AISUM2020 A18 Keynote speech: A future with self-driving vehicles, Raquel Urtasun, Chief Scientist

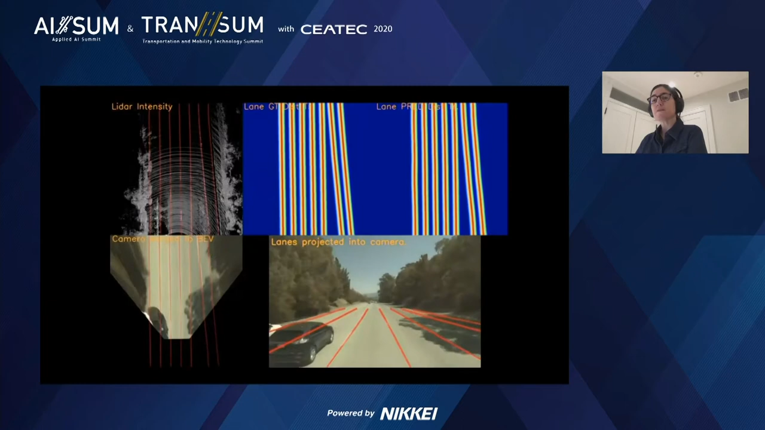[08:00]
It was estimated by a third party that just building the maps of the US once will cost approximately $1 billion. We have been a state-of-the-art technology that can map online all the lanes as we drive.
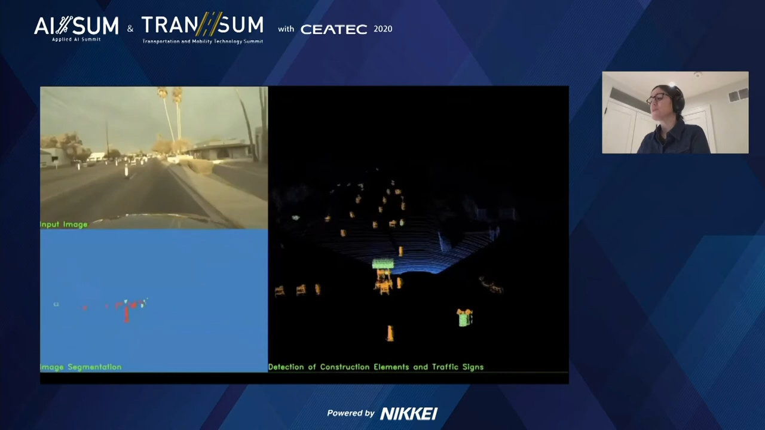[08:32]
In Toronto, we say that there are two seasons, winter and construction. In the video, you can see how our sophisticated gradient networks with memory can map online complex constructions.
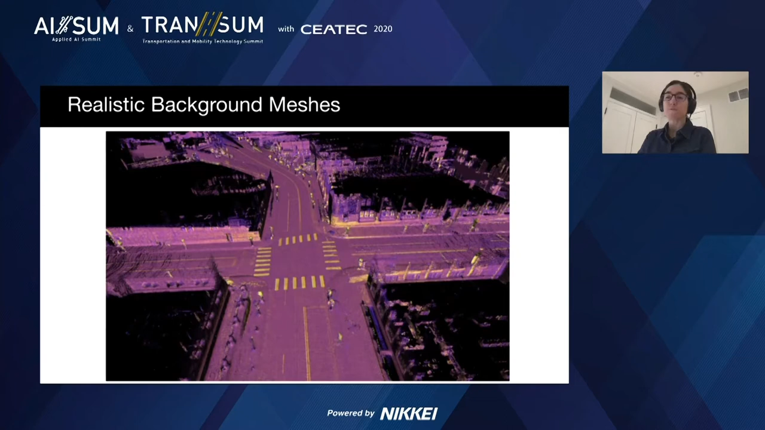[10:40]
This is one particular street of Pittsburgh, which is one of the locations where we operate.
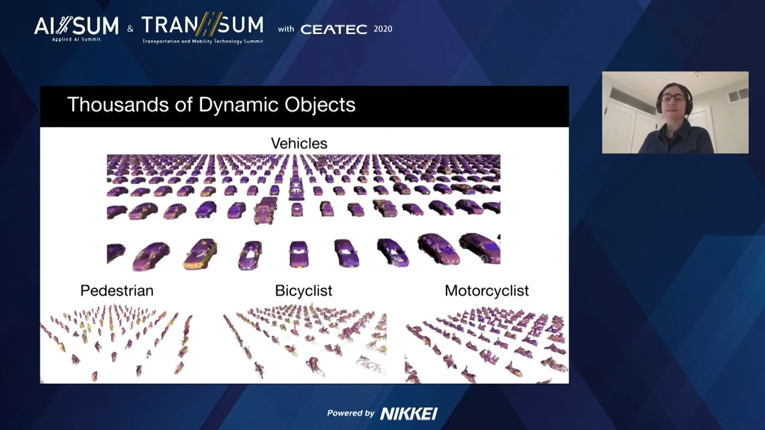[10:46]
As well as the dynamic assets at scale, we can construct tens of thousands of these assets automatically. Importantly, since our assets come from the real world, we have a high degree of diversity, as you can see here, with many different shapes as well as poses for these actors.
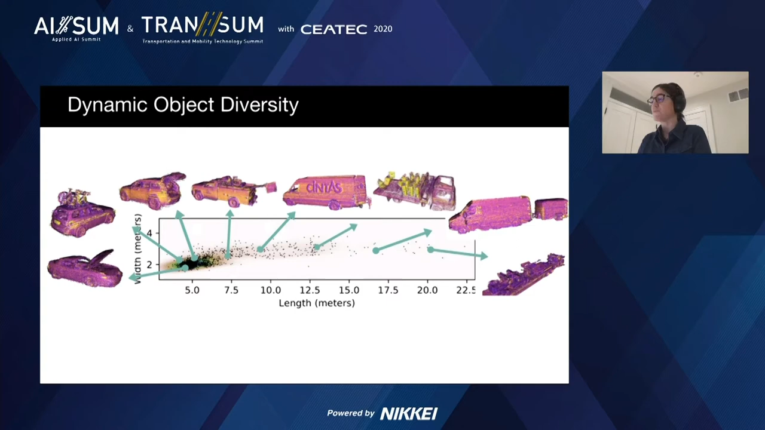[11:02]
As you can see in the video,
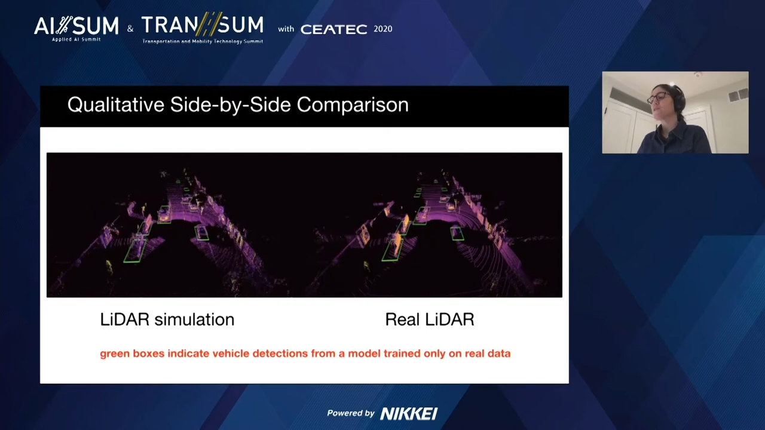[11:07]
the green boxes are produced by using perception on top of our simulation, while on the right hand side is perception on the real data. Now, by looking at the output of perception, which is these green boxes,
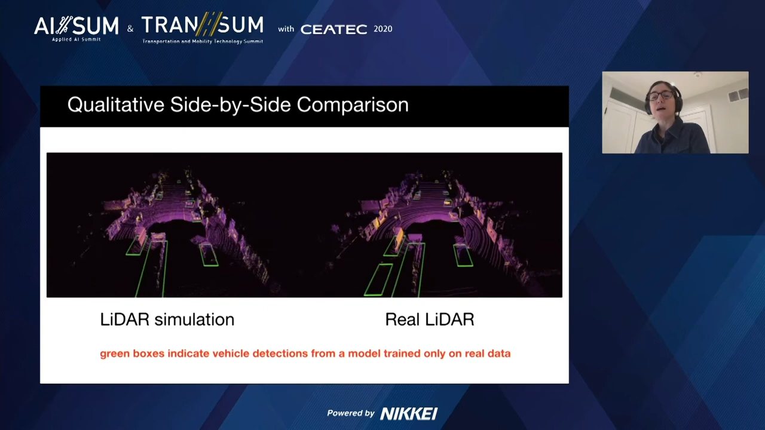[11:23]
you can see that in both cases it performs exactly the same way. This is the reason why we don't have fidelity gap, and we can basically test our systems as well. We can use this terminology to generate safety critical scenarios by reconstructing the world we have seen, and composite it to generate new scenes. On the right hand side, you can see our latest simulator that has near zero fidelity with the real world. And as you can see here, we are generating a safety critical scenario where a car is just coming out of occlusion,
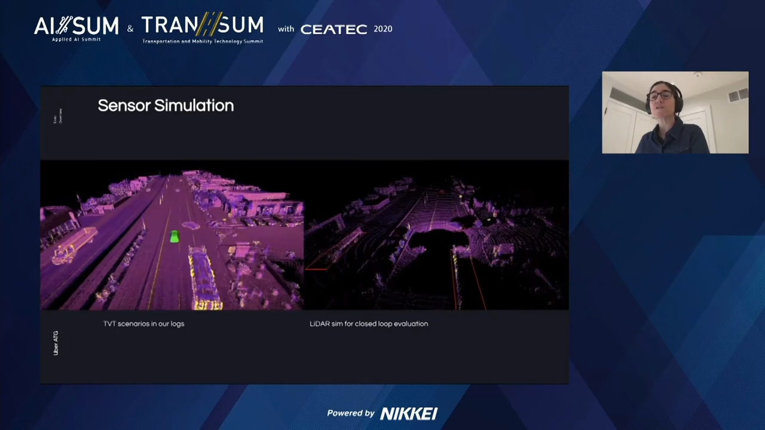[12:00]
and our vehicle has to react to it. Note that none of these scenarios actually did happen in practice. This is something that we are creating on our simulators.